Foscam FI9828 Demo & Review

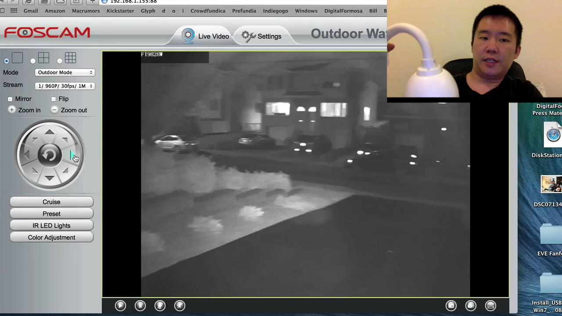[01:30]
With this outdoor unit, it looks like this way mounted. So it's nice and even if you have a Foscam logo.
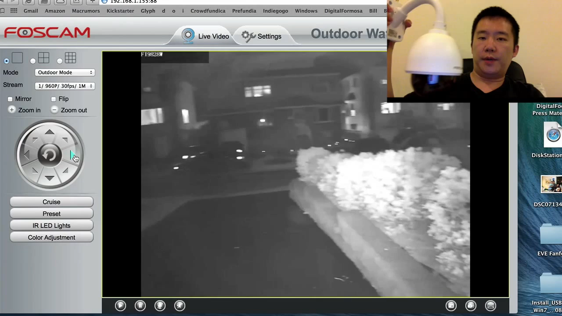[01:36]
But if it were me, I'll actually make it more like this on a tilt at an angle.
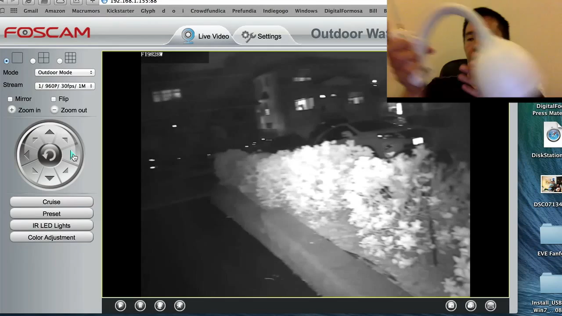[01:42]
The reason I would do that is because over here, the base, it's against the wall. I have no reason to have a 90 degree view back against the wall.
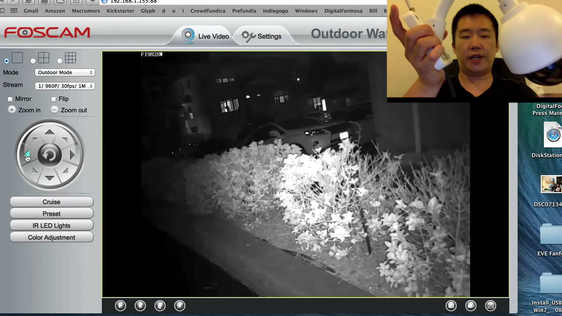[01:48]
Now this thing has a 3DX optical zoom.
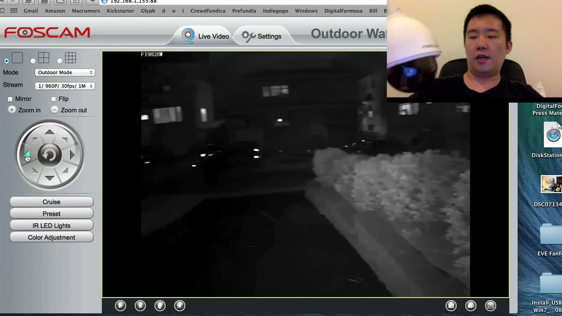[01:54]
So if it was like this, zoomed out, I can view the horizon 90 degrees, no problem. But once I zoom in, I cannot zoom in on anything that was at the same 90 degree level. So I can't zoom in on objects like here. I can only zoom in on objects at a slightly lower angle.
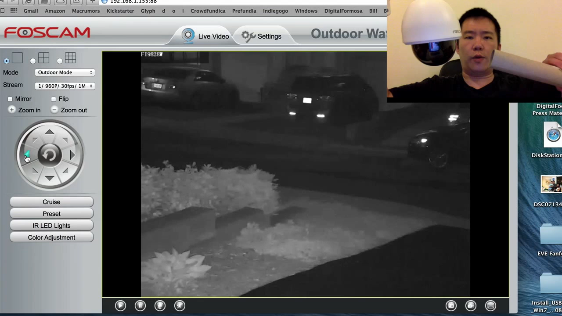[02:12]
So like the lens right now, say that this cardboard represents where the lens is pointed. It's right here. So when it zooms in, it zooms in at this cardboard area.
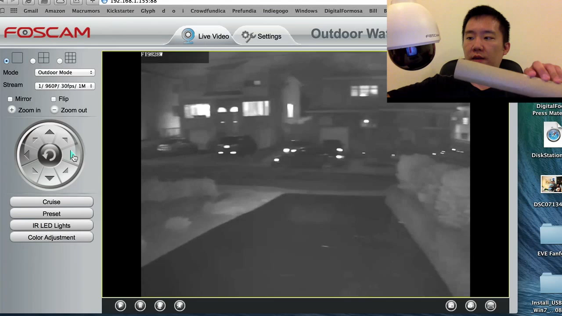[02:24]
But when it's zoomed out, it can actually see the horizon. Just this part right here.
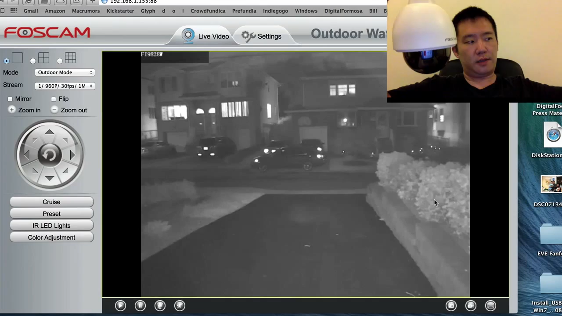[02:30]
So this unit has a pretty small base. But it's got a nice thick cable coming out of it that leads to these tentacles.
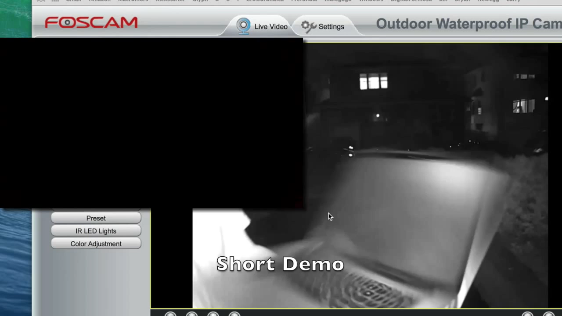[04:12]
So I'm going to point the camera at the FOS camera unit and hopefully it'll capture the infrared LED lights. It is noticeable. So when I'm two feet from it, I can see it. I'm moving backward.
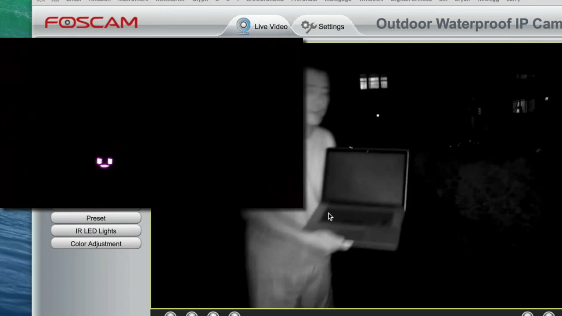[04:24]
If I'm about like 10 feet, 15, 20 feet,
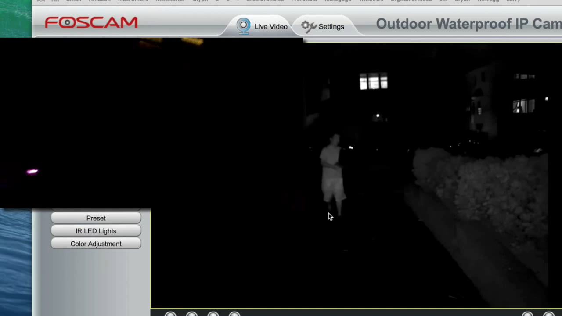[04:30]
I can still see the U-shaped infrared LED lights. It is quite noticeable. In this test, I'll be the subject from the camera. So I'm just going to start walking backwards, starting from about three feet from the camera
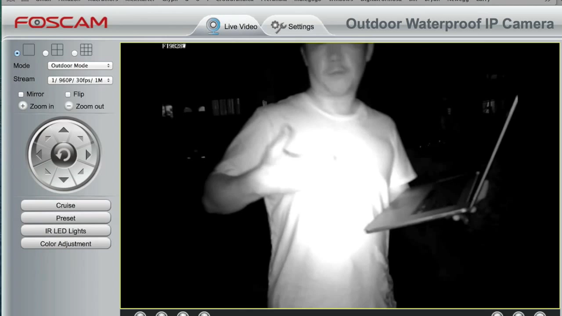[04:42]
and about five feet, six feet. So all the infrared LEDs are shining on me. So you don't see anything behind me. And once I get out of the camera's way, that's when the camera will just refocus, and then you start seeing further into the distance. And the moment I step back in front of the camera, all the light will be bounced off me. The camera will need to adjust. Then my facial expression and features will clear up and now you can see my face.